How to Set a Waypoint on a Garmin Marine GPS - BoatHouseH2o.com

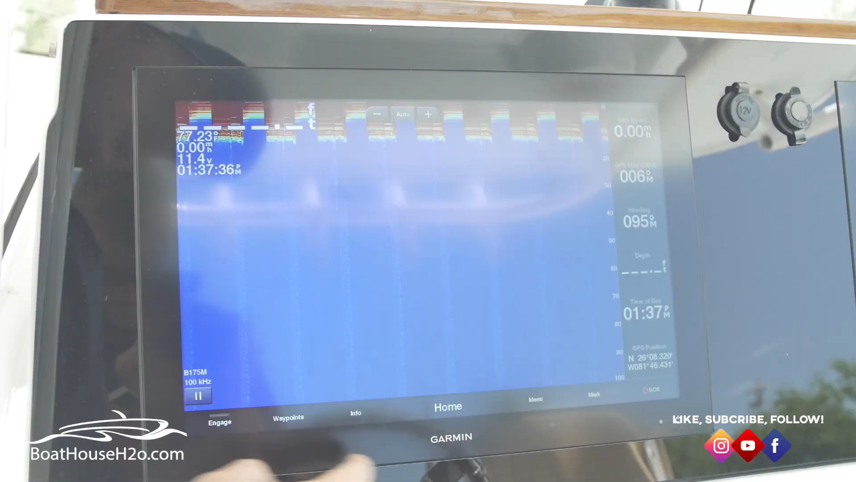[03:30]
All you got to do is hit pause on that.
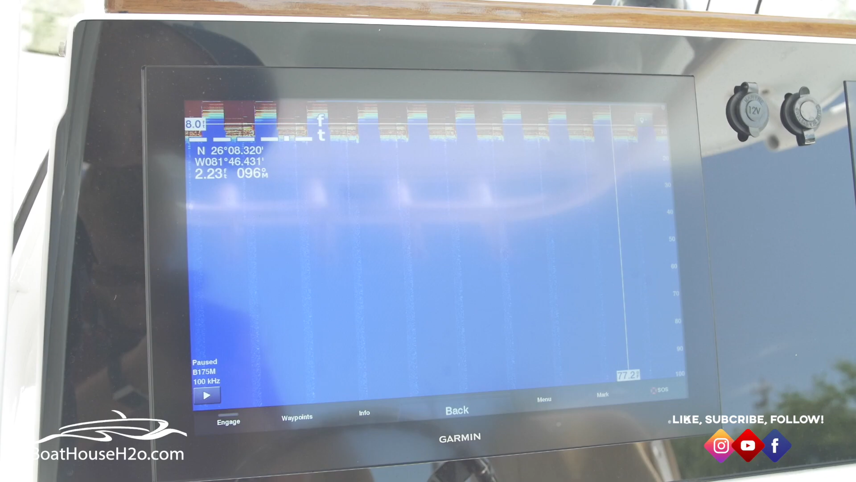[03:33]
That'll mark that position where you paused it at, and then from there, you can just hit mark.